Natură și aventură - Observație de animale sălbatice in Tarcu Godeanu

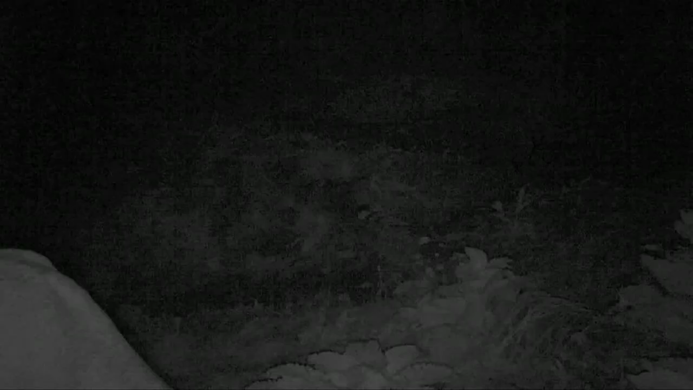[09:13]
Hop, noapte, ciută, ușor de recunoscut după urechi.
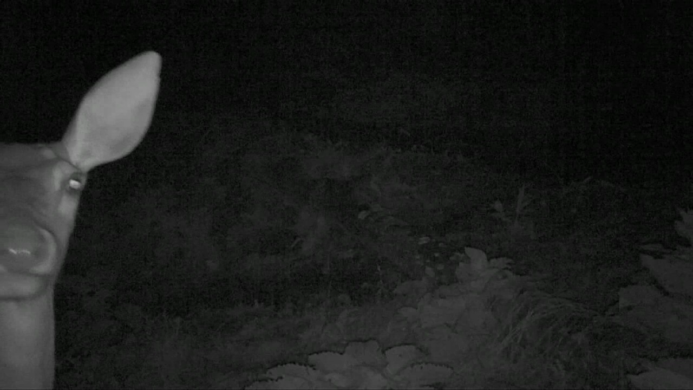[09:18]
Uite că miroase, miroase camera.
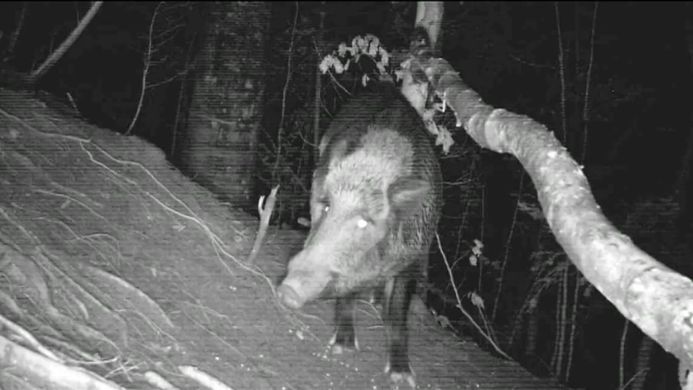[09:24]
Mistrețu. Asta e un vier. Hai, mă, hai, uite, mănâncă porumbul. Fuge cu el. Un cerb și un porc. Tot un vier, un vier mare. Ia uite aproape cât cerbul.
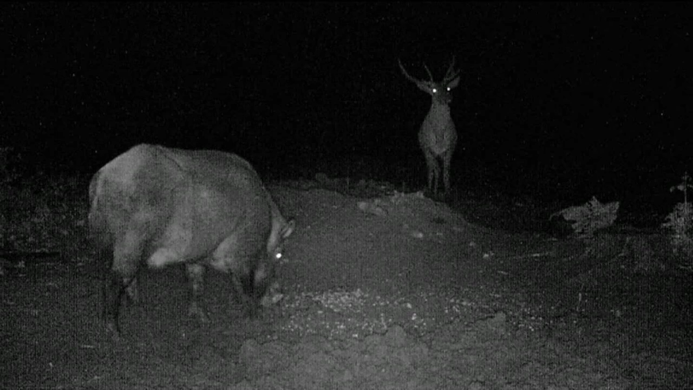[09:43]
Și ăla e un cerb mai mare, mai frumos. De cum îi lucesc ochii. Parcă cerbul e deranjat. Hai, măi.
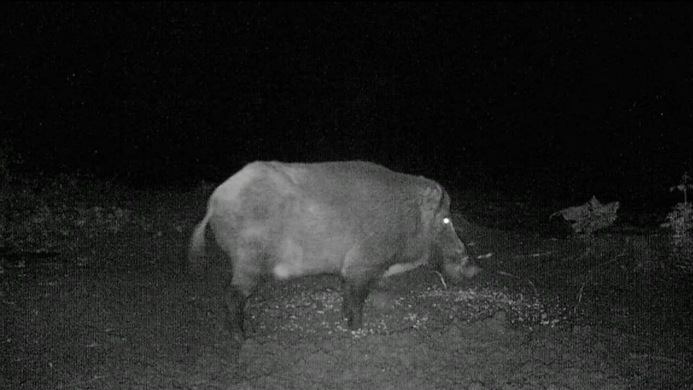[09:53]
Op, ce e asta? Că nu-mi dau seama ce e un dihor. Dihor. Dihor sau jder?
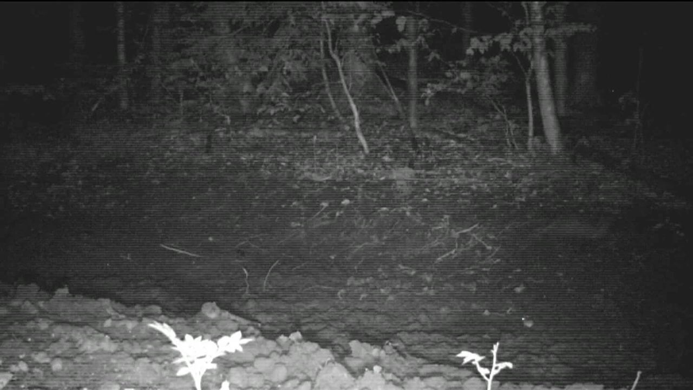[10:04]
Uite, și un șoricuț. Opa, uite, extraordinar.